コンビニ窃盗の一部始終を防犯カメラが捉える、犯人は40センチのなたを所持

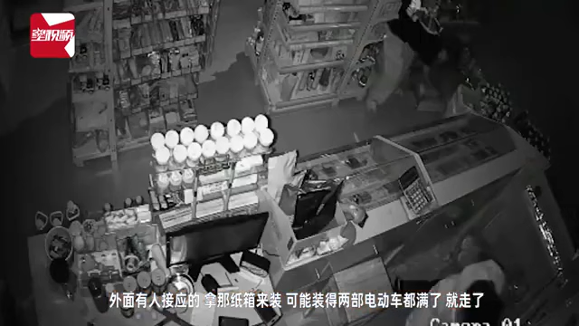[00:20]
可能装的两部电脑车都满了就走了，偷了几十条，还有两部手机，价值3万多的。